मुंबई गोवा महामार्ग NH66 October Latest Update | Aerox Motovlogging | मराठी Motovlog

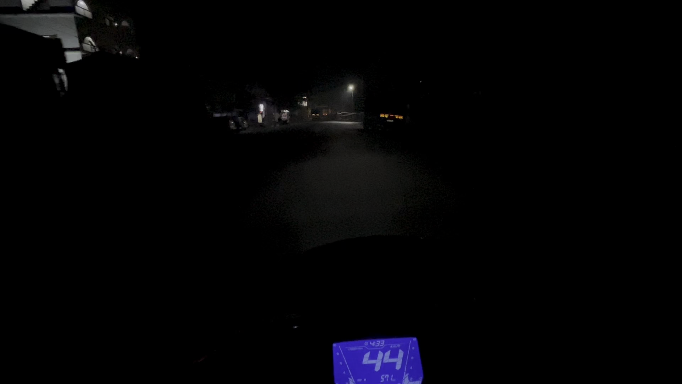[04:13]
आणि आता आपण इथून जर सरळ गेलो तर इथे खोपोलीचा बस स्टँड आहे आणि पुढे गेला तर खंडाळा लोणावळा लागेल.
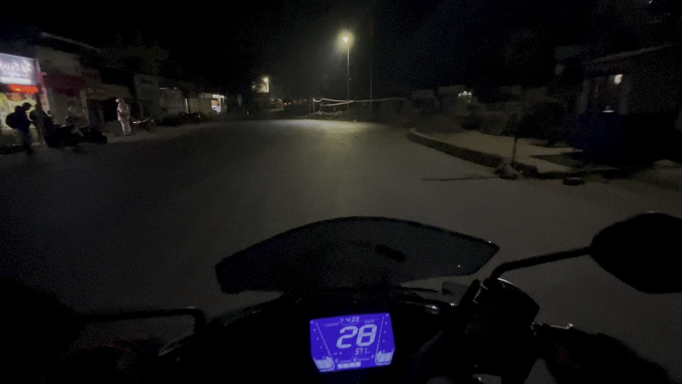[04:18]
आपल्याला हा वाला राईड घ्यायचा आहे
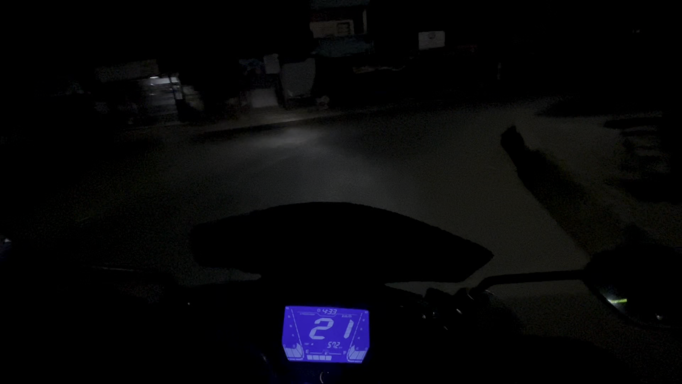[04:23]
आणि हा वाला राईड घेऊन आपल्याला सरळ निघायचं आहे ते म्हणजे पाली मार्गावरनं. आता हा रूट तुम्हाला मी दाखवतो. आता टाईम बघा 4:30 वाजलेत, तर आपण 1.5 तासामध्ये खोपोलीमध्ये प्रवेश केला आहे.
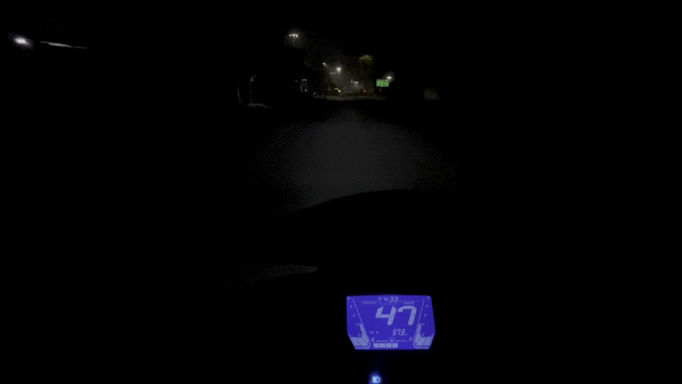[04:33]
आणि हा बघा मित्रांनो माझ्या लेफ्ट साईडला मुंबई पुणे एक्सप्रेसवे, इथून सरळ पुणे साईड जाते.
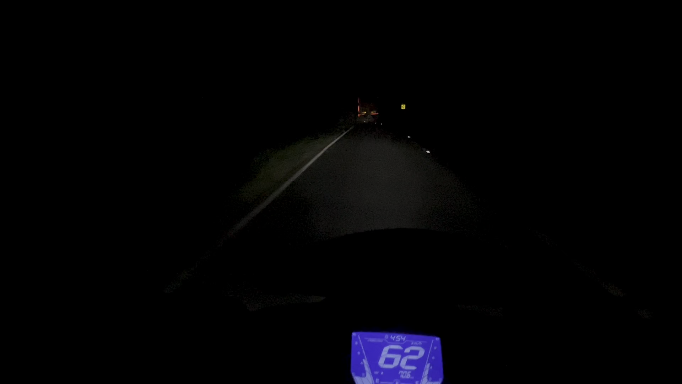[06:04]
पण तरीसुद्धा ट्रक वगैरे ह्या टायमाला भरधाव वेगाने धावत असतात. आता हा समोरचाच बघा, 50-55 स्पीडने तो घाटामध्ये प्रवास करतो आहे. आत्ता तरी जास्त सुमसम रस्ता नाही आहे, पण जो मी बदलापूर ते खोपोली तेव्हा तर मोजून 4 ते 5 गाड्या मला दिसल्या.
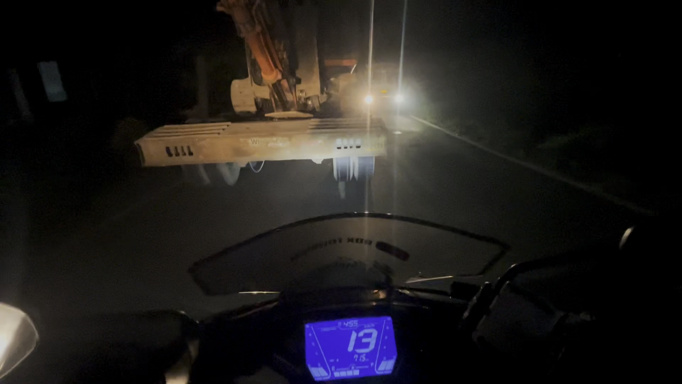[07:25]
पुढे ट्रक, मागे ट्रक, या साईडला ट्रक, ट्रक ट्रक खेळतोय मी सध्या.
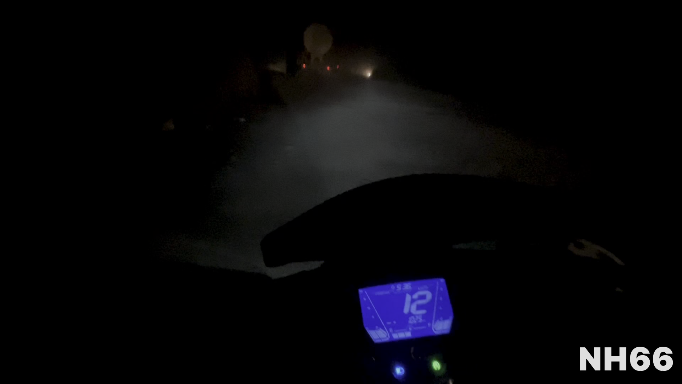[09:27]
आणि सुरुवात बघा, मस्त मस्त खड्ड्यांनी झाली आहे, खडबडीत रोड आणि ही अशी मस्त मस्त धूळ.
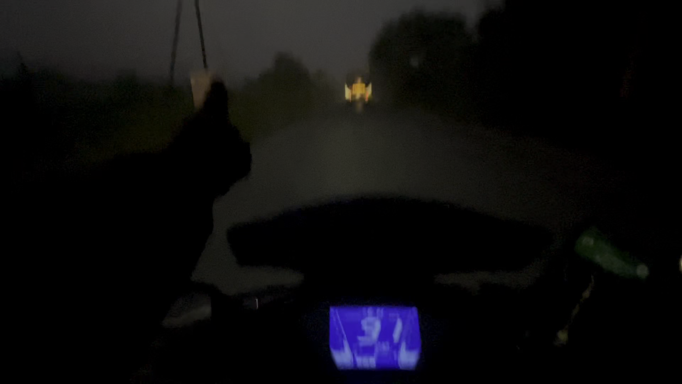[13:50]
आले आपले पेवर ब्लॉक्स, कोकणातले सुप्रसिद्ध असे पेवर ब्लॉक्स.
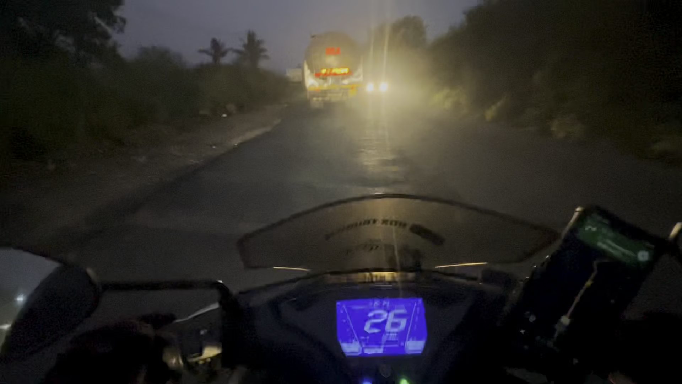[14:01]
आता काय माहिती हे पेवर ब्लॉक्स काढून चांगला रस्ता बनवणार आहेत की हे असेच ठेवणार आहेत.